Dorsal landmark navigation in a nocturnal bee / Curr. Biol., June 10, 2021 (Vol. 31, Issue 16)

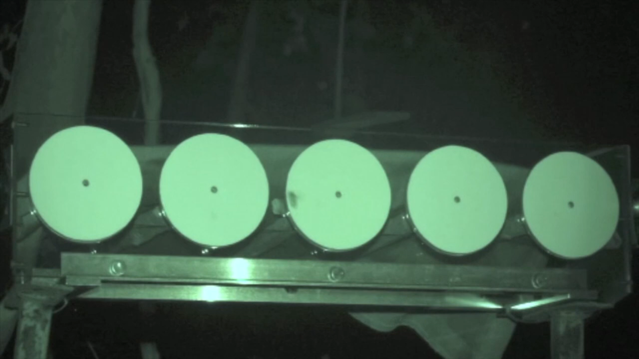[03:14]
we swapped the dorsal landmark she had learned with one of the other landmarks. So what happens when she returns?